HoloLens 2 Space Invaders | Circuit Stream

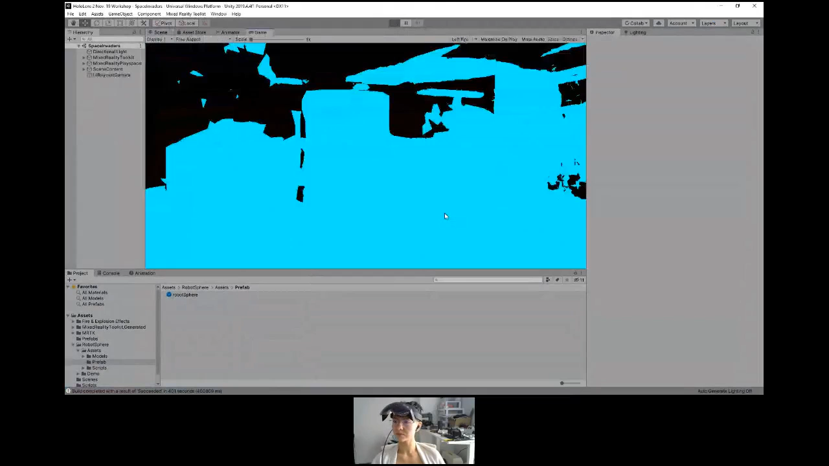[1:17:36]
And there it is. So this spatial awareness system, because we have a spatial object mesh observer, we have that here. So let's move forward.
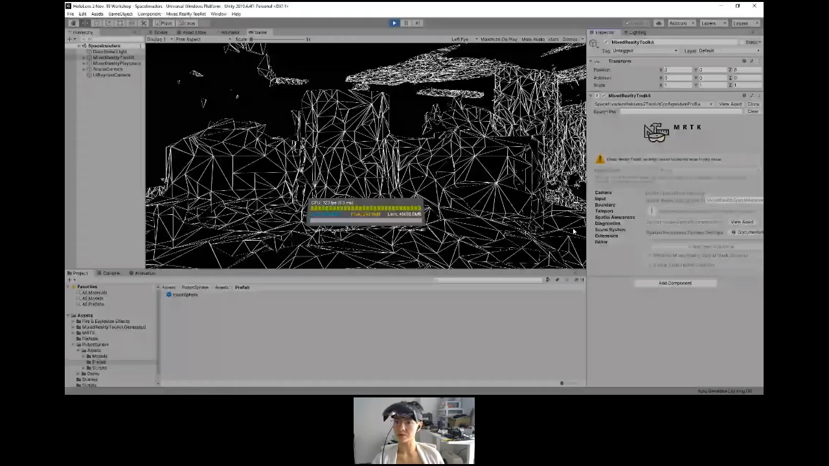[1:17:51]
And we see that a robot has been spawned. So I have to find it. Where did it go? Where is that thing? Where is it? Oh, there's been a number of things. There it is. Okay. So to test, we have the hand. And there we go.
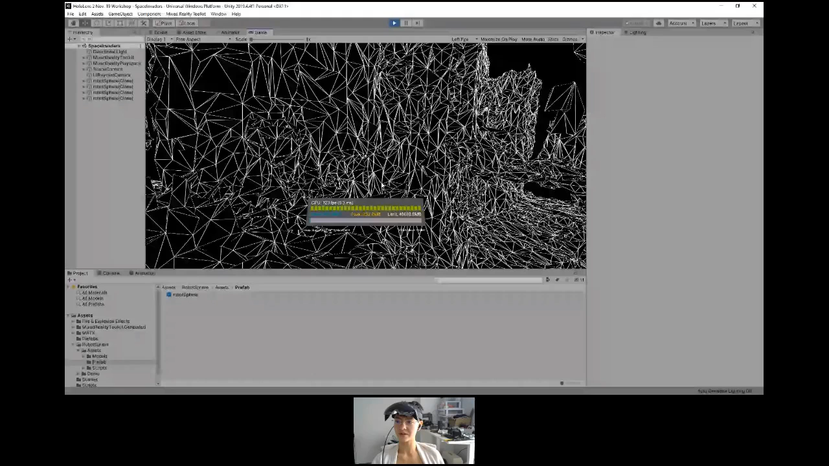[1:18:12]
Boom. So that works. So theoretically, when this builds, it shall work.
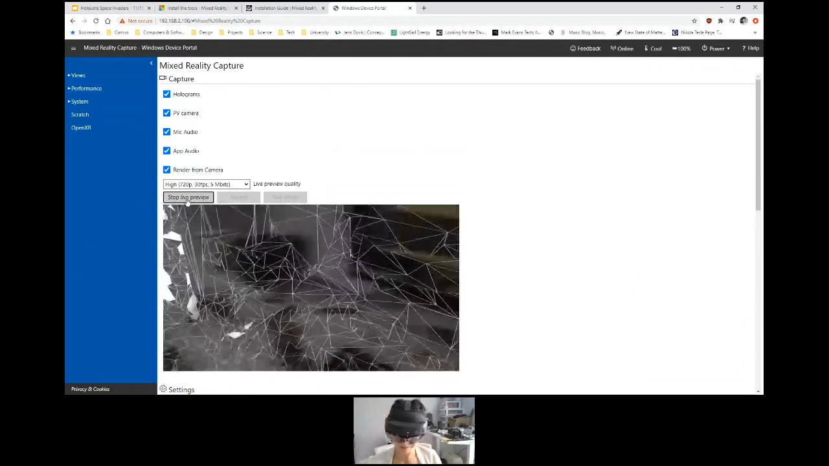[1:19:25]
And then let's see. Let's walk around.
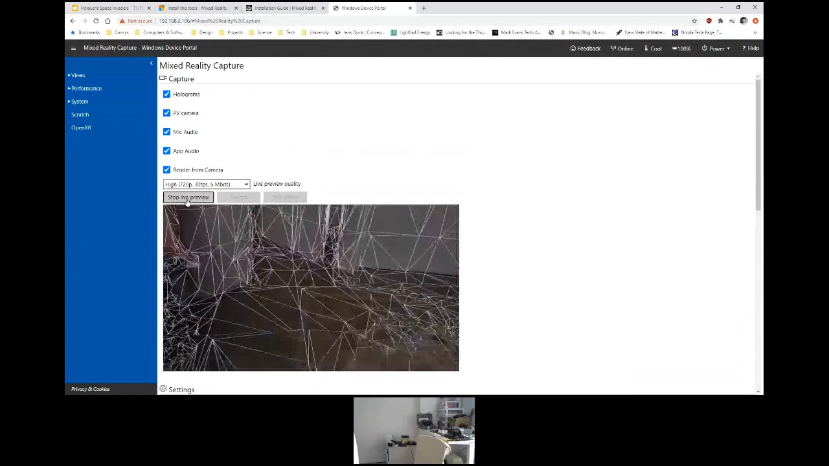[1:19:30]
Ah, there it is. Oh, God. Oh, God. Okay. There we go. There's one. And boom.